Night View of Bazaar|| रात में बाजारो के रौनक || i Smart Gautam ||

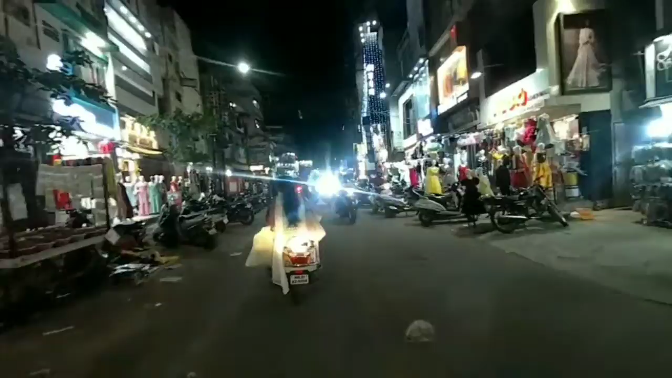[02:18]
और गांदी बाफ से होते हुए हम जा रहे हैं इतवारी की और, यहीं पगल में मेरे एक स्कूल हुआ करता था,
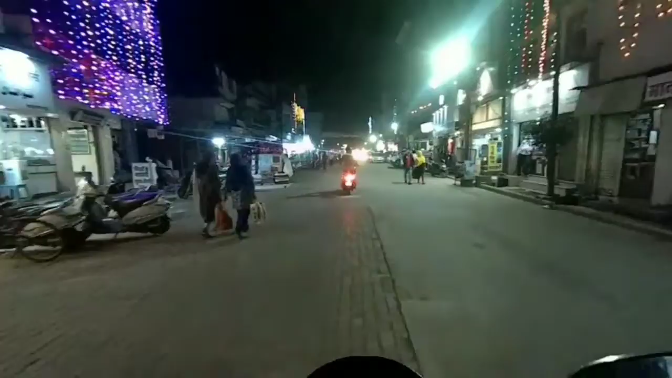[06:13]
अभी हम चीतारोली पहुंच रहे है चीतारोली वह है जो वह जगह है जहां पर मूर्थियां बनती है नादरे के लिए देवियू की मूर्थियां बनती है
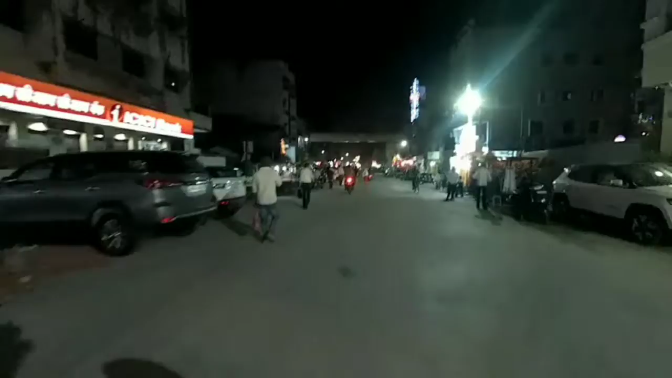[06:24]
जानेश ये पुर्टियां पर फिर गनेश जी
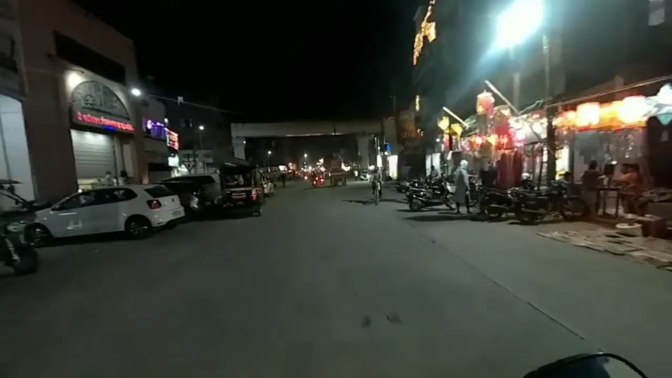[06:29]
की मूर्थियां बनती है तो ये वही जगह है ये शिदारोली है और वह मूर्थियां वहां बनती है
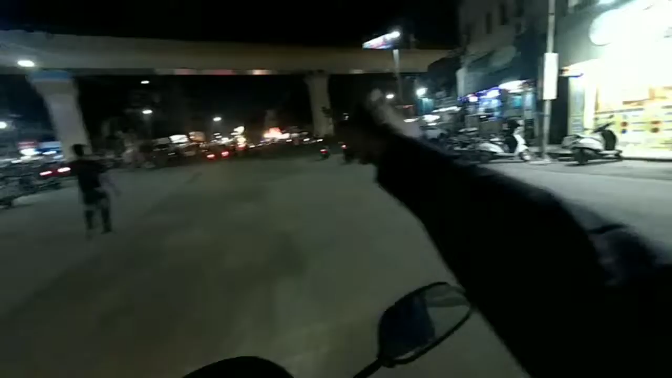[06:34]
और हम जाते अभी शामेद महल है महल आपको एक बर घूमा दूर
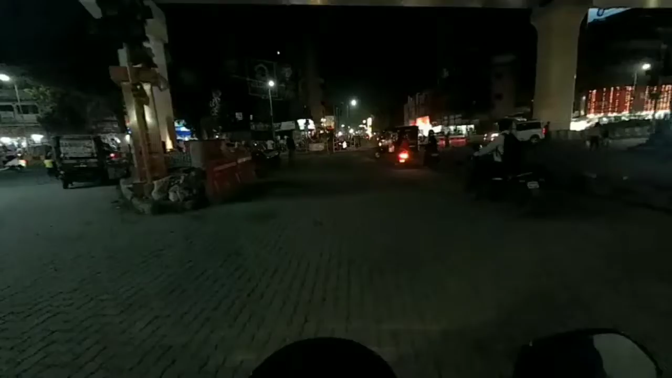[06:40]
हमने तो बेरिगट लगा हुआ बंद है
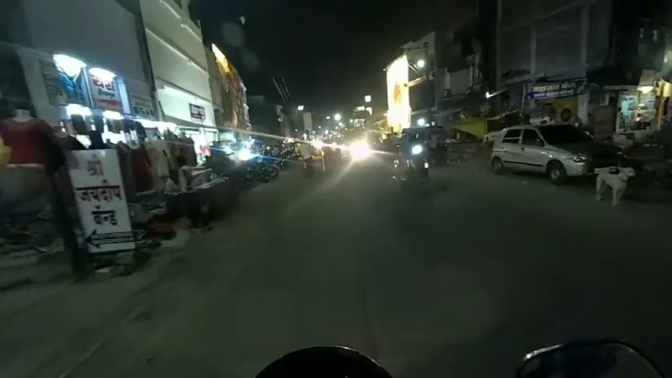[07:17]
महल एक कर देखो इंद्रा है नहीं बहुत नाया बना है ऐसे भी और ये क्या बन रहा है